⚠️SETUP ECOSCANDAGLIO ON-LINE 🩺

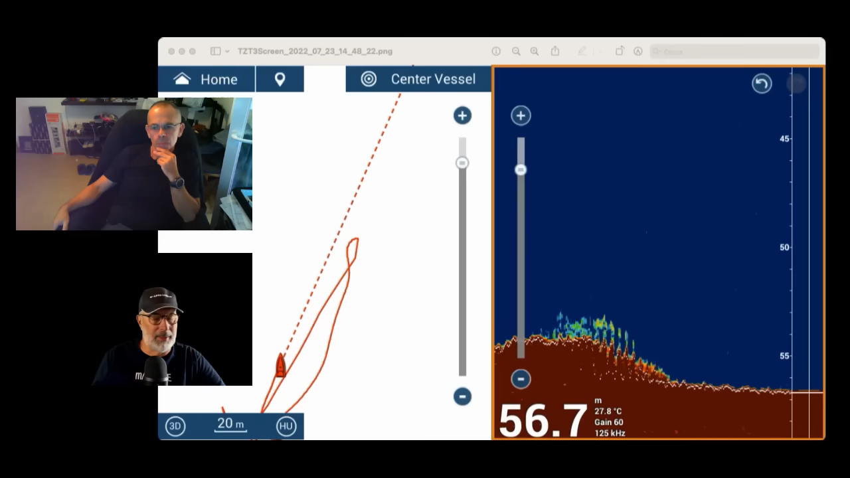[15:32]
On screen: depth 56.7 m, water 27.8°C
È molto più difficile, è molto più difficile. Vediamo se riesco a rintracciare ancora qualche screen e dopo cercheremo anche il Side Vision perché anche quello come ho detto è molto importante. Ormai ho capito, per esempio, ho capito che soprattutto nelle zone piate.
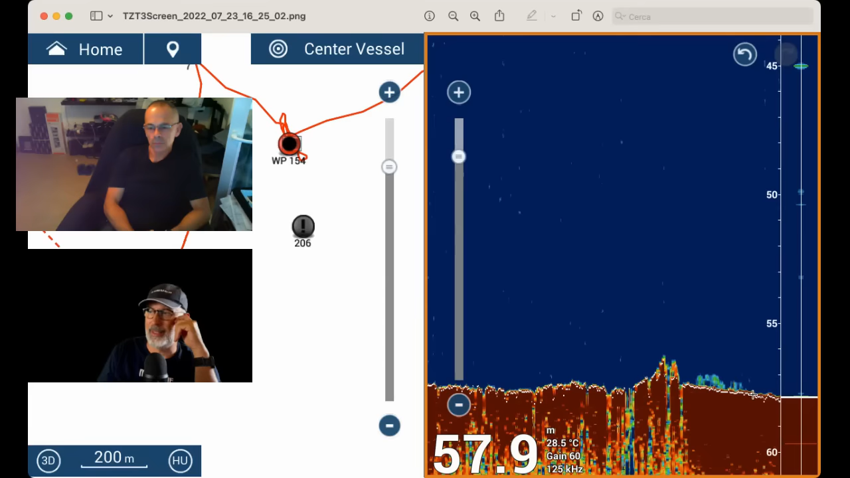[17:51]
On screen: depth 57.9 m, water 28.5°C
e dopo invece ho rallentato quindi chiaramente ho avuto meno disturbi e riesco anche a trovare meglio i pesci fondamentalmente. Io sono rimasto impressionato da alcune schermate che hai fatto vedere nei
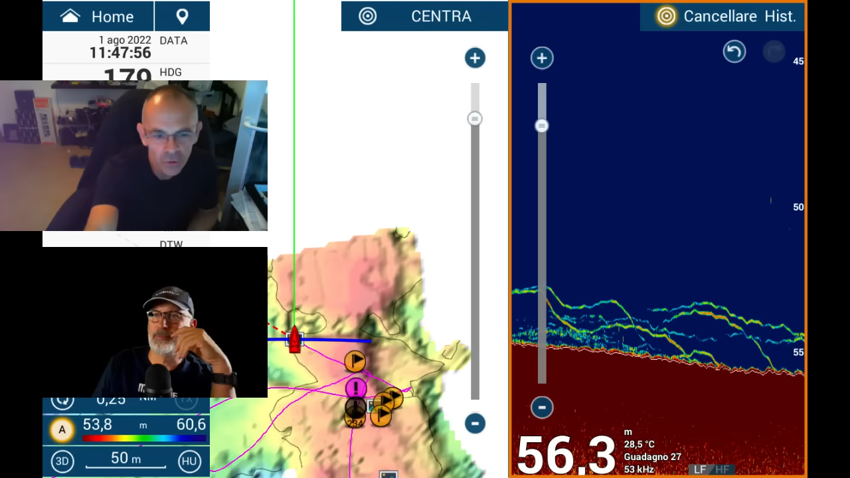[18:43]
On screen: depth 56.3 m, water 28.5°C
trovavo i pesci allora questi sono pesci guarda per mia esperienza posso dirti che sono pesci intorno al chilo chilo un chilo e mezzo il fondo è liscio per esempio sì sì no no ma però io sono vicino io qui sono vicino alle strutture di cui parlavamo prima guarda la foto guarda la foto della mappatura del fondo a sinistra sì vedi l'ecoscandaglio e subito a fianco hai la cartografia la cartografia vedi che ci sono delle rocce che salgono del fondo allora considera che il punto più
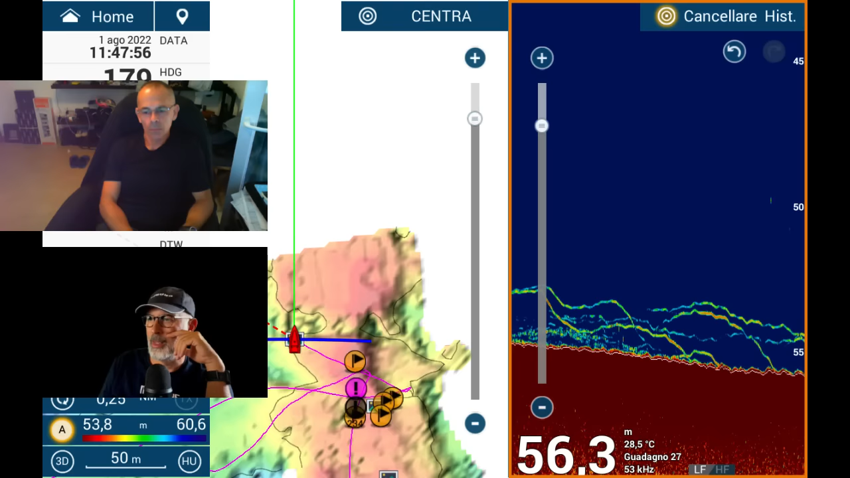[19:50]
On screen: depth 56.3 m, water 28.5°C
intorno ho trovato pagri in questo caso abbiamo pagri da circa un chilo un chilo un chilo e mezzo però chiaramente la definizione della macchina la vedi tutta la vita adesso ti voglio far vedere vediamo se riesco a trovare qualche altro screen guarda questo pesce guarda quanto è tirato in questo momento lo shift parliamo di uno shift che parte dai 28 metri e arriva ai 32 qua parliamo di 4 metri qua stiamo parlando di una bassa frequenza perché come ho già spiegato tantissime volte
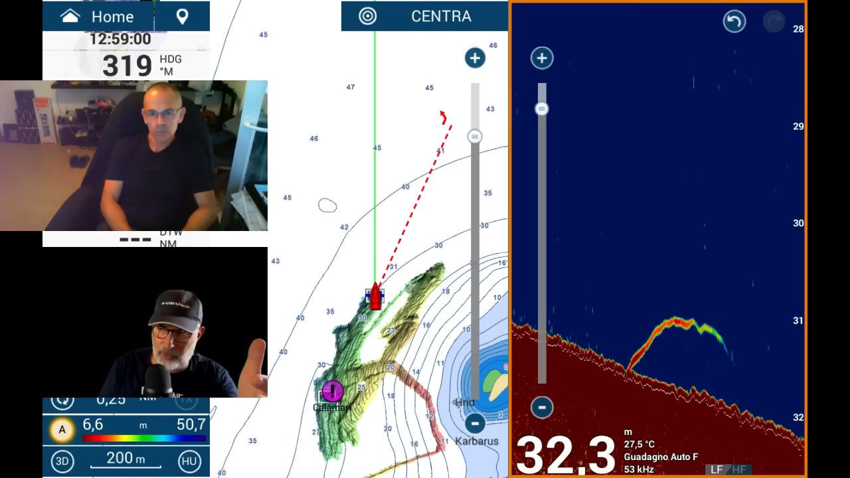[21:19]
On screen: depth 32.3 m, water 27.5°C
sullo shift quindi devi mettere in evidenza la parte vicino al fondo quindi scala e manuale devi togliere l'automatico e ti vai a regolare bene lo shift ma guarda questa cosa qua tra tre
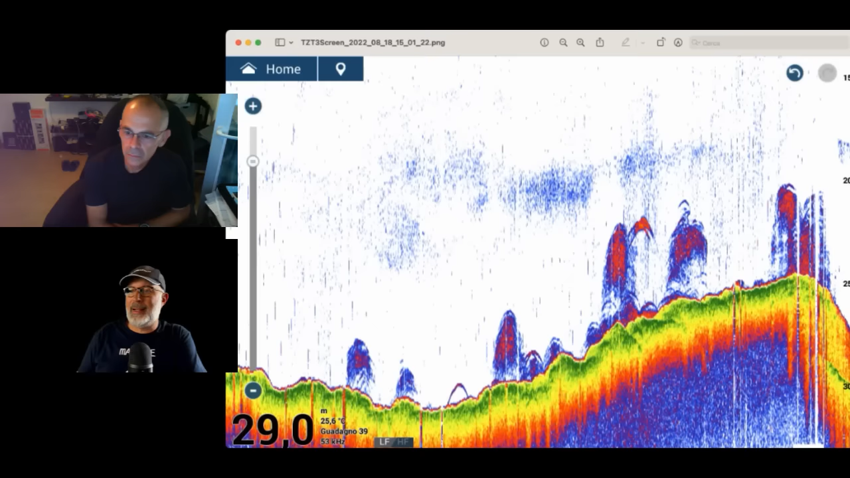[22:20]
On screen: depth 29.0 m, water 25.6°C
gradino piccolino quello è un gradino infatti questo tipo di palette che si chiama solar è stata fatta apposta per andare a individuare
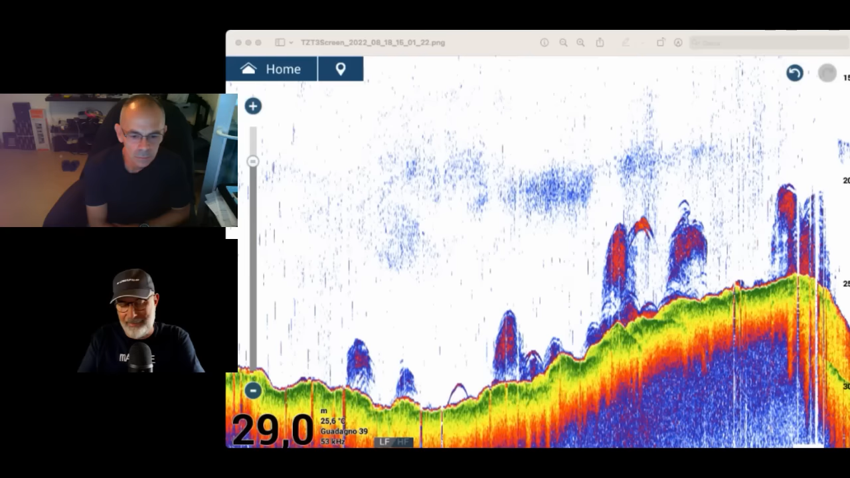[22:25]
On screen: depth 29.0 m, water 25.6°C
diversi cioè i vari livelli del fondo che non sono sotto la barca ma sono appunto spostati ora adesso ti mostrerò dovrei averne ancora qualcuna di ancora più evidente il discorso vediamo un attimo se riesco a ritrovarla
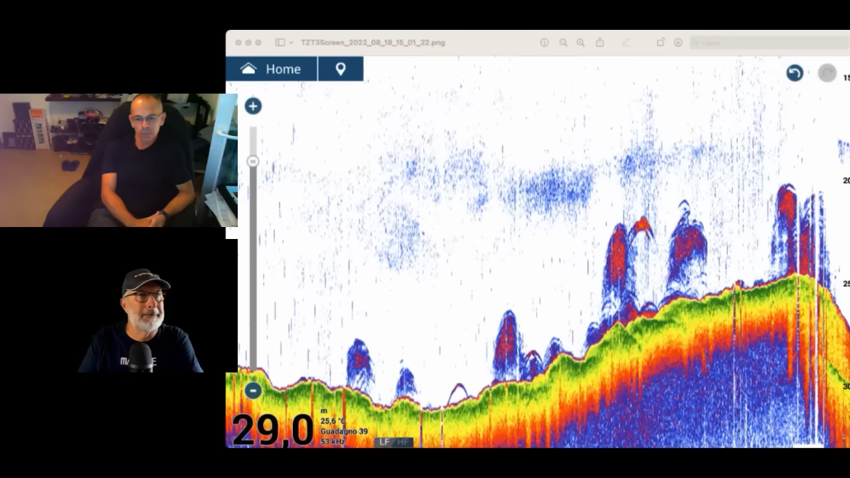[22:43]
On screen: depth 29.0 m, water 25.6°C
ecco per esempio anche questa potrebbe essere ne avevo una che proprio ecco guarda questa per esempio ma è una è una è una paletta preimpostata o la devi impostare tu è preimpostata che imposti tu nel senso tu la scegli nel menu della macchina e ovviamente ti compare questa paletta però vedi per esempio io se devo andare a cercare i pesci qua per esempio non ho neanche usato lo shift se qua usavo lo shift potevo mettere in risalto
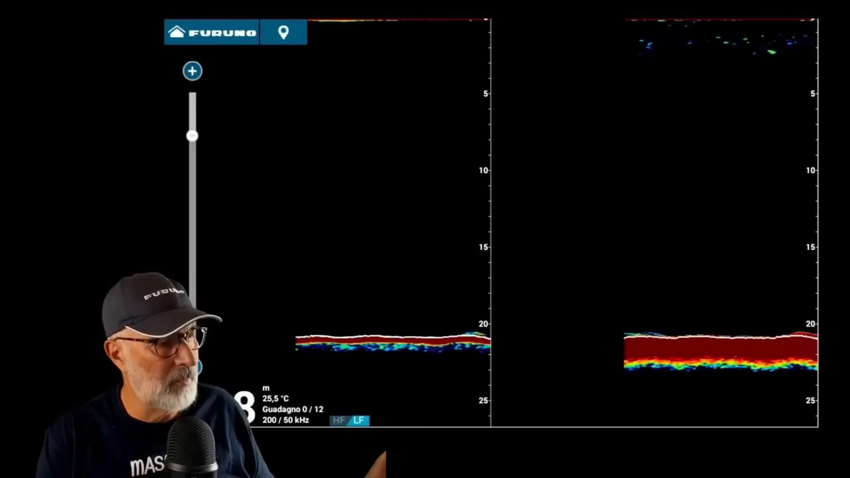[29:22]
On screen: water 25.5°C
io direi a questo punto di farti vedere qualcosa sull'eco scandaglio faccio una premessa questa è la schermata doppia frequenza con una sonda 50-200 la classica B260 e siamo a 20 metri di profondità questo
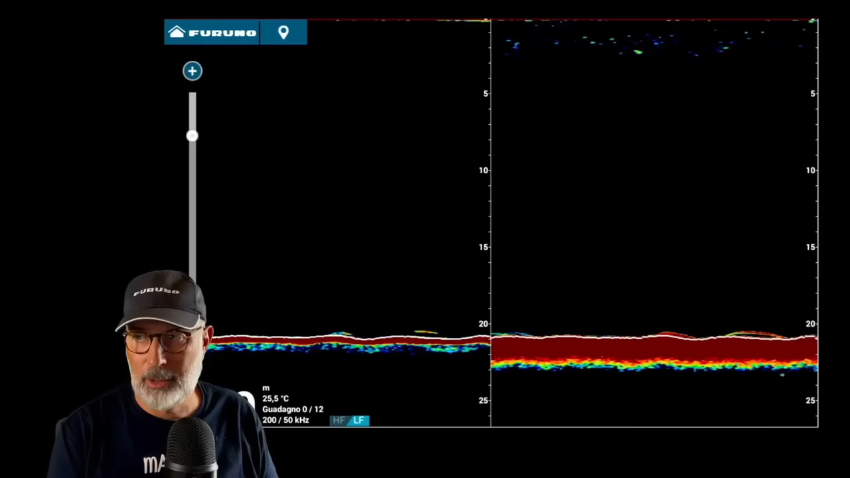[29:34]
On screen: water 25.5°C
è perché il demo è fatto così non è che posso farci grandi cose la prima cosa che faccio in questo momento è
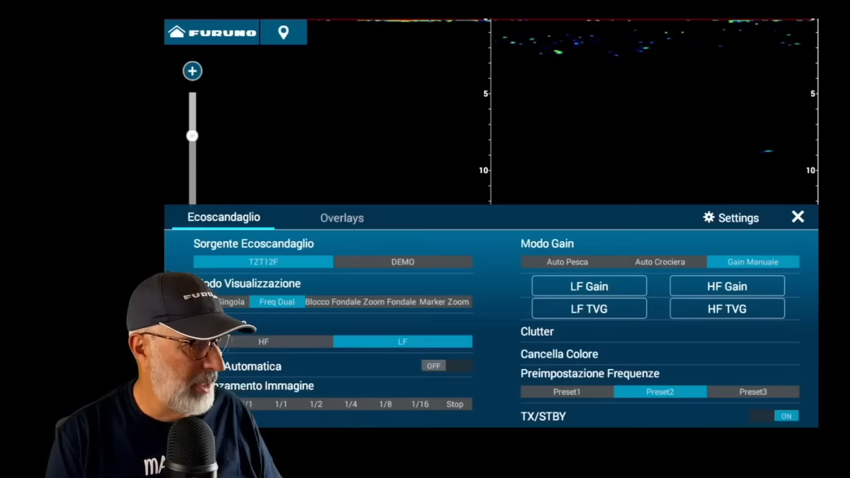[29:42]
togliere la doppia schermata quindi dito dal basso verso l'alto ho la sezione coscandaglio e vado su frequenza singola
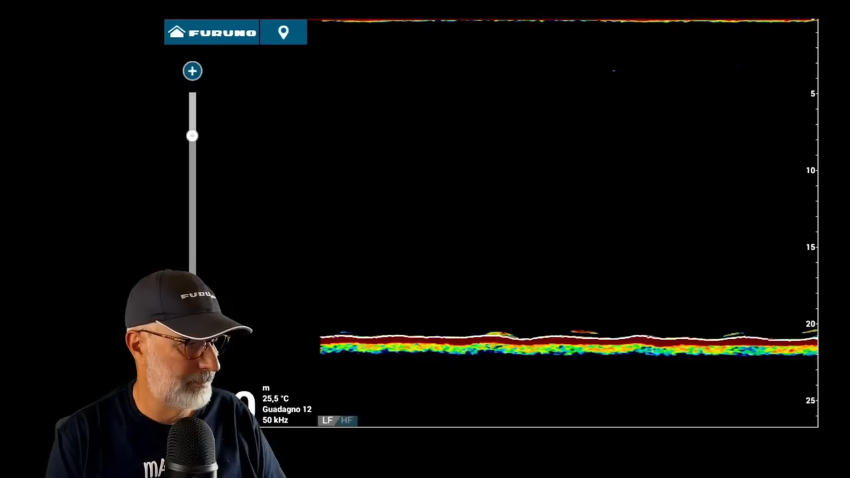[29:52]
On screen: water 25.5°C
e in questo momento come vedi comincia a comparire la bassa frequenza qui in questo momento devo controllare la
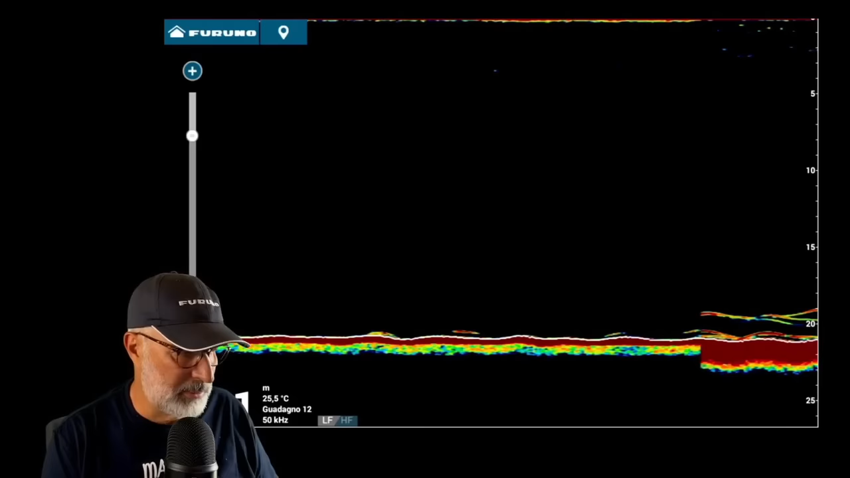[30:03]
On screen: water 25.5°C
seconda cosa che faccio controllare se ho la scala in automatico o in manuale bene spostando il dito come puoi vedere la scala è in manuale a me cosa interessa interessa mettere a fuoco tutto quello che sta sul fondo
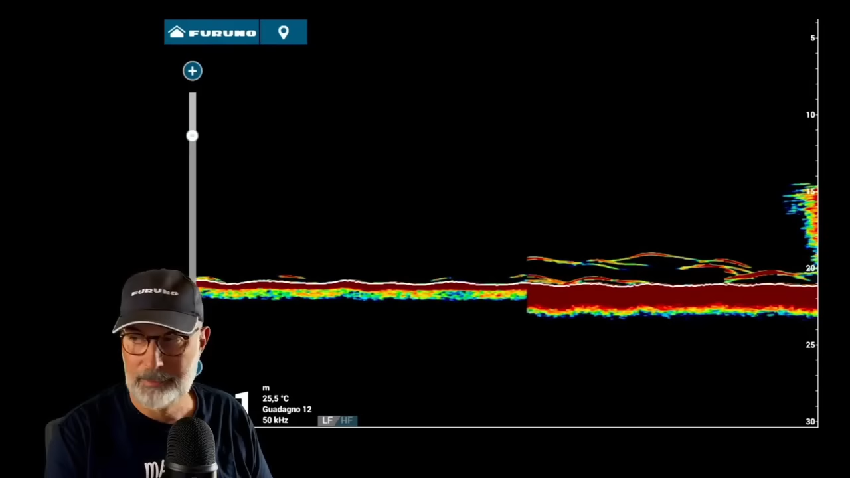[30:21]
On screen: water 25.5°C
in questo momento ovviamente quindi cosa faccio con due dita allargo le due dita e vado a operare uno shift
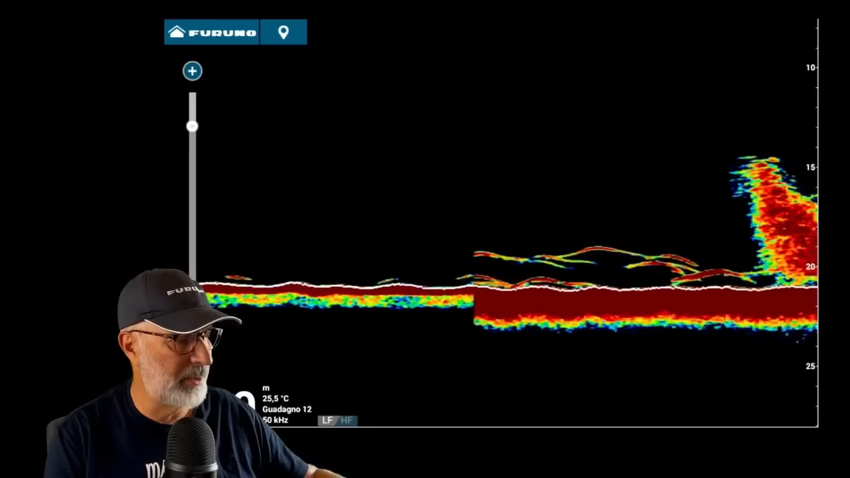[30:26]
On screen: water 25.5°C
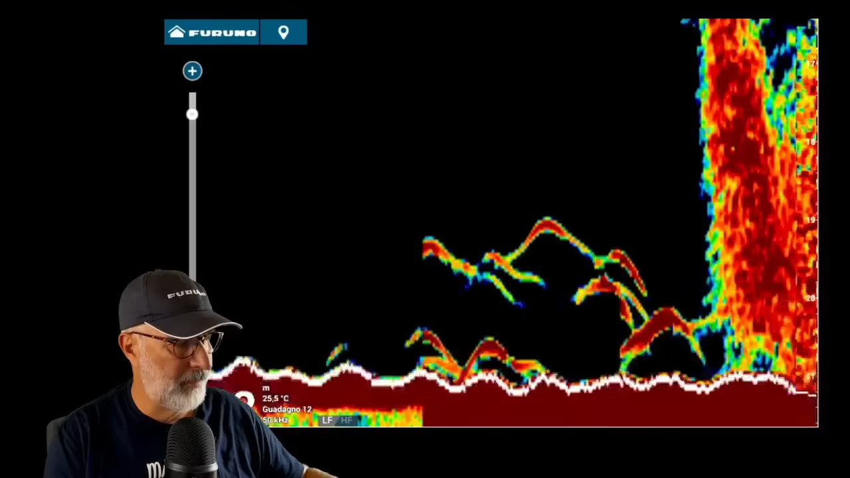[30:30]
come vedi purtroppo la definizione di questo strumento in questo momento non è molto alta ma è solo dovuto al fatto che questo è un demo e quindi c'è una pre-registrazione